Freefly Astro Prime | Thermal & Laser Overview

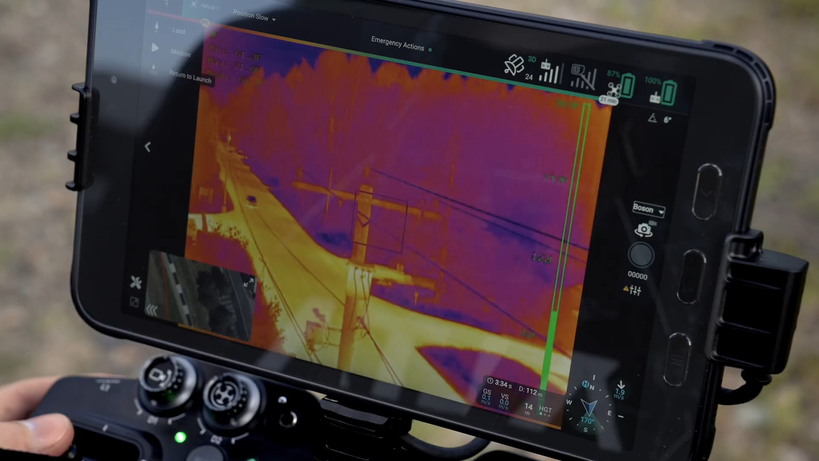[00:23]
They add the functionality of distance sensor and a thermal camera to the LR1 payload. We've also made some improvements to the LR1 camera itself with an upcoming 1.7 firmware release for Astro.
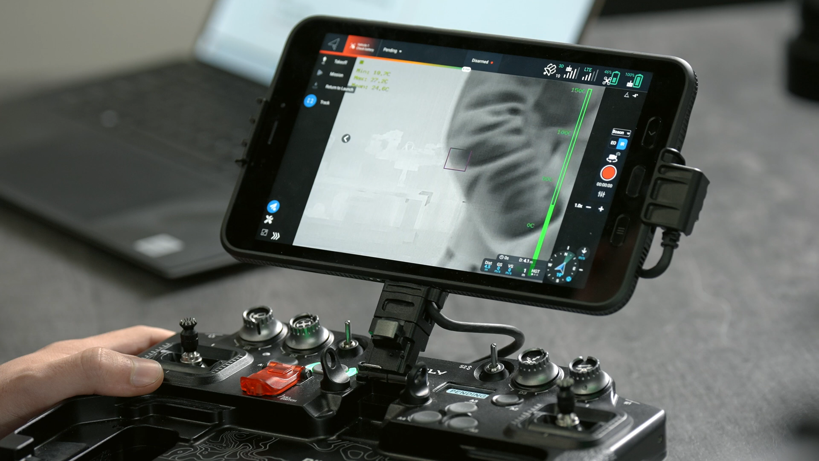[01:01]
So going through some of the settings that we've exposed here we have the temperature output from the spot here in the upper left hand corner and
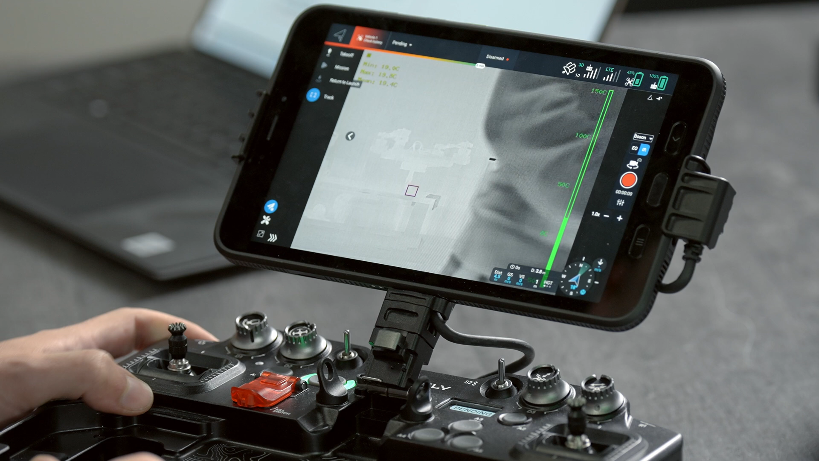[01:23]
We've exposed a bunch of different color palettes those are mappable to a button so you can cycle through those pretty easily.
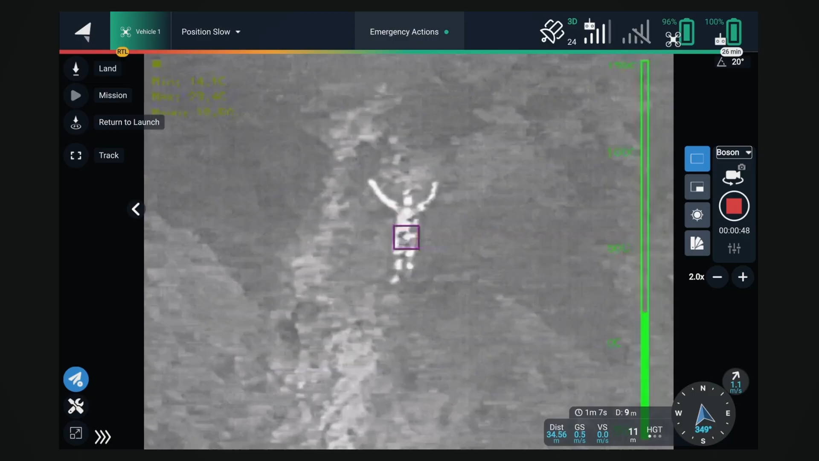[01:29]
We've also incorporated or we've also added 8x digital zoom so with the buttons here I can zoom in.
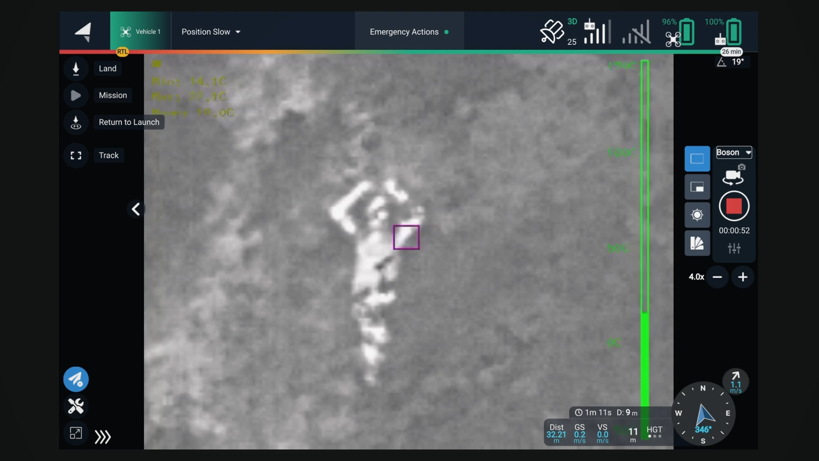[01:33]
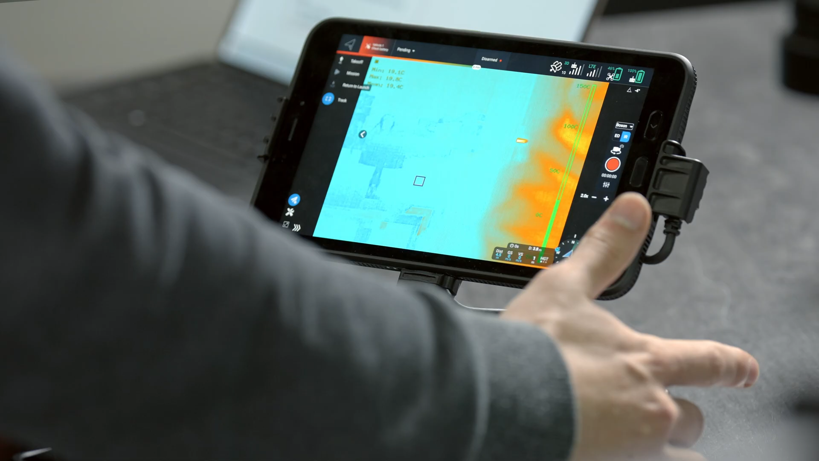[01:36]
We've also put the digital zoom on the right hand rocker of Pilot Pro so you can zoom in and out there as well which is great.
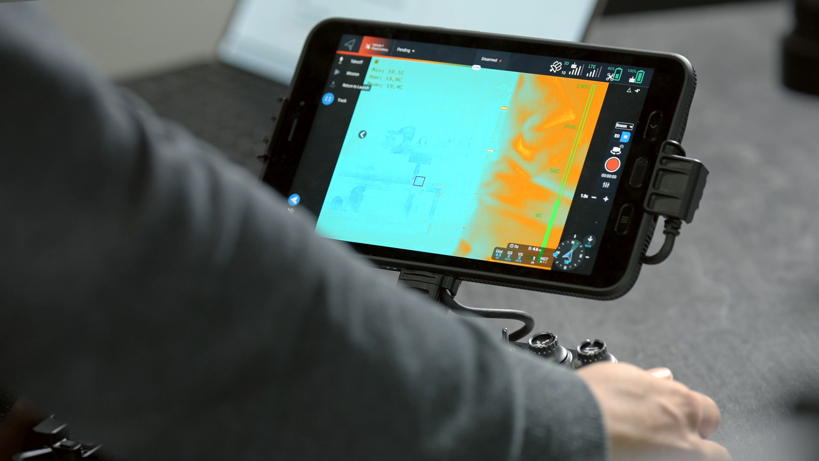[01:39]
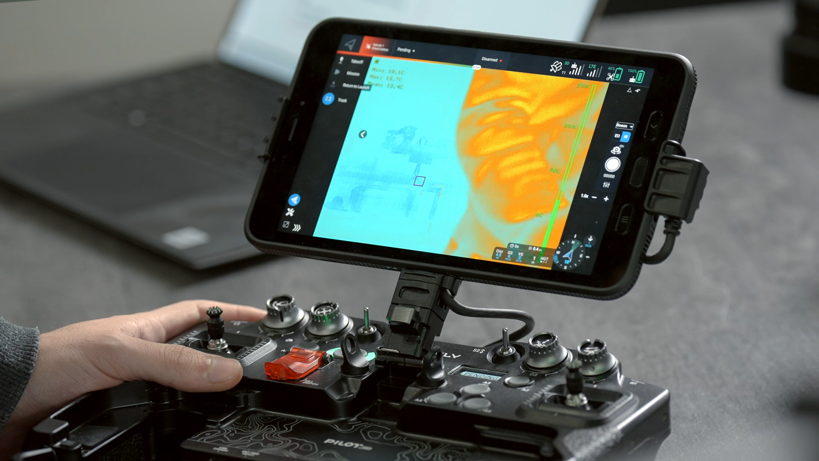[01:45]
We have both photo and video modes so 640 by 512 photos and video so we have JPEG and TIFFs are available.
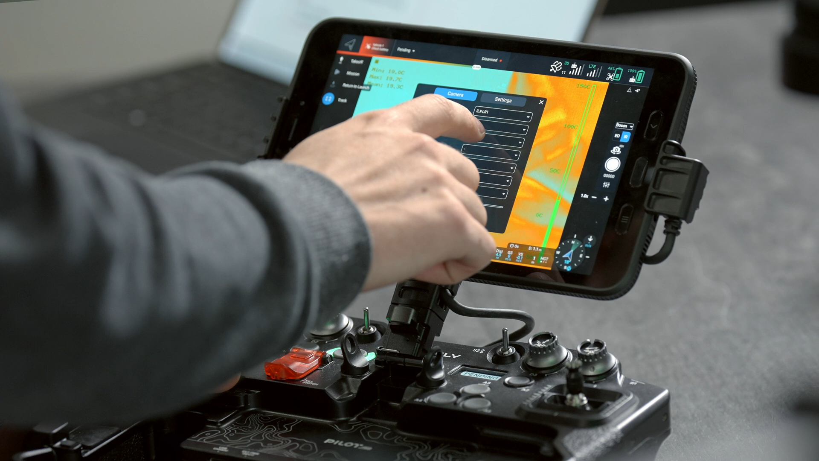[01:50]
All of the imagery and video from the thermal module saves to the USB stick. Both the JPEGs and the TIFFs are geotagged with Astro's location.
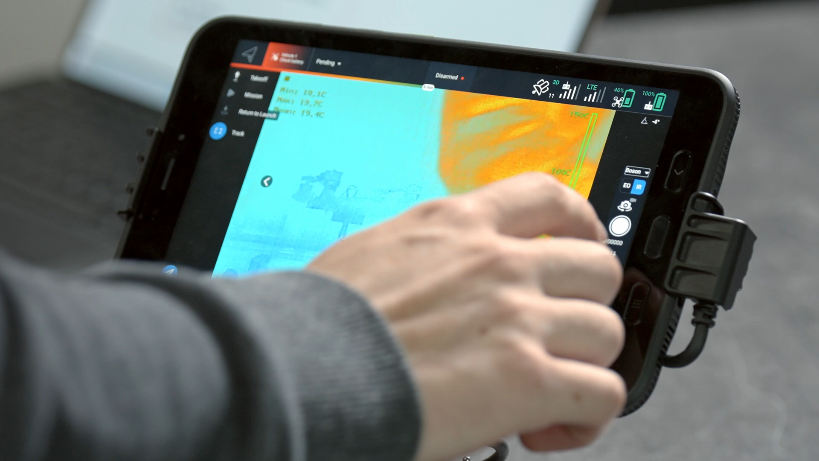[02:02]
By default our contrast settings should work really well in most cases but we have exposed a
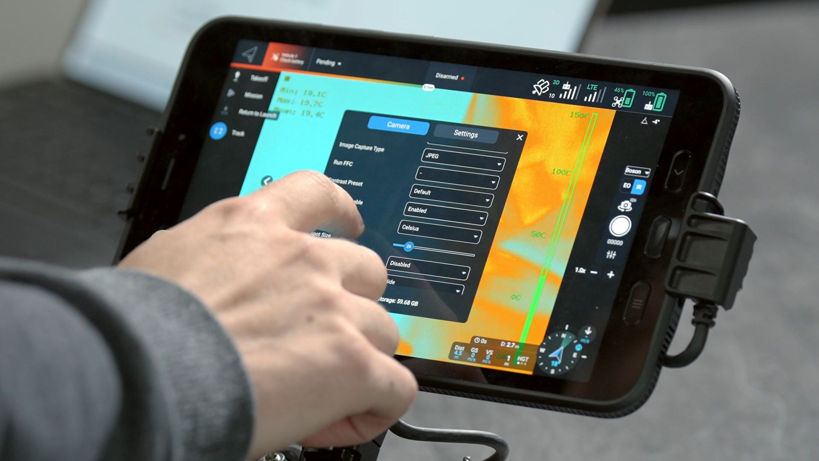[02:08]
bunch of other custom settings if you need to mess around with that. Same thing with isotherms and radiometric settings. Those are all exposed here in the AMC app.
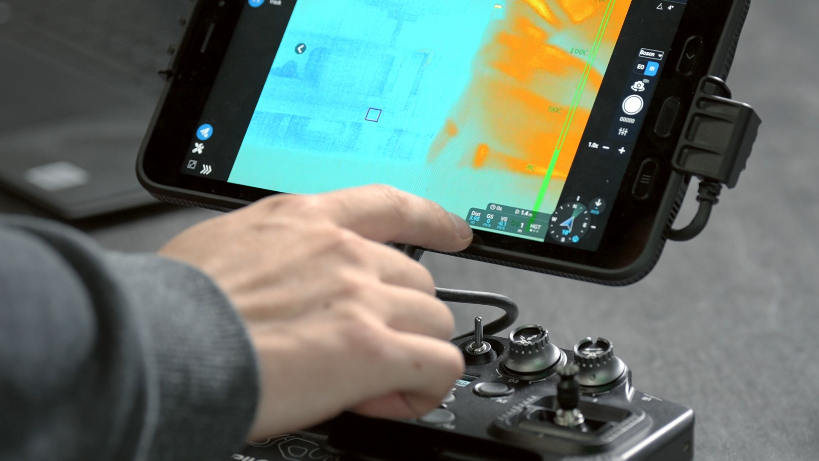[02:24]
Jumping over to the laser rangefinder you can see that we've enabled the distance output here so as I tilt the gimbal up and down you can see this is updating. The laser rangefinder that we have in there is capable of doing up to 100 meters of distance
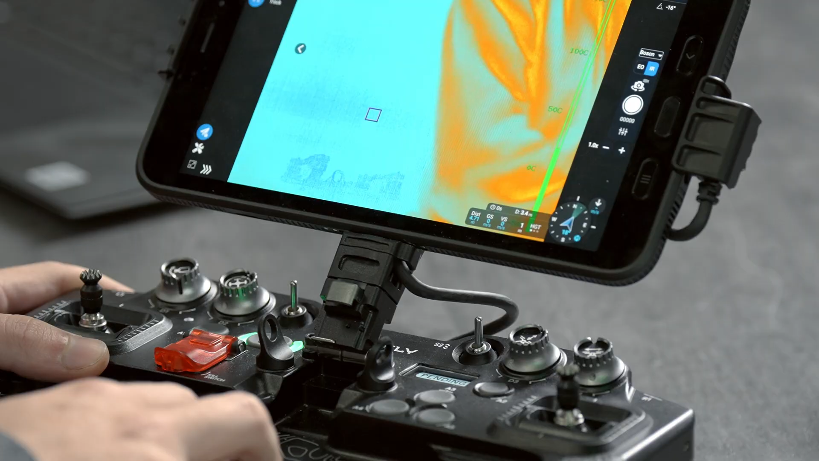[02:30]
so when you take any images both on the LR1 or the thermal module the distance sensor data is saved in the metadata.